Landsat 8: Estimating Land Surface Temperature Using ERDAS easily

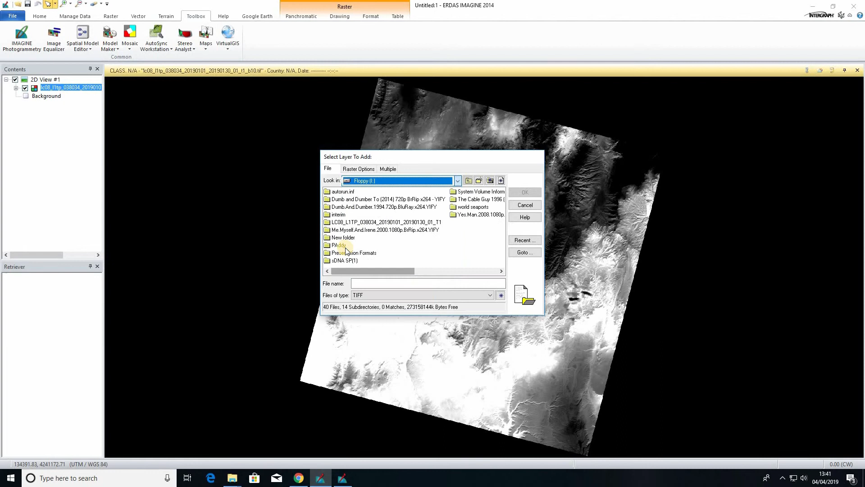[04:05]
is the last output n5 and open it right this is the file that I have the analysis go to the inquiry that's mean arrow you can see in different places what is the temperature see in this section you can see temperature
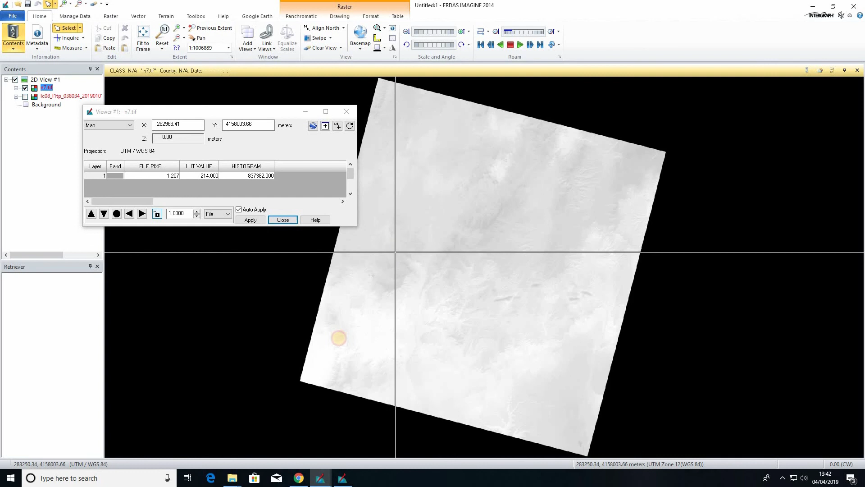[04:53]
Celsius temperature so you need to identify where the exact location is that's only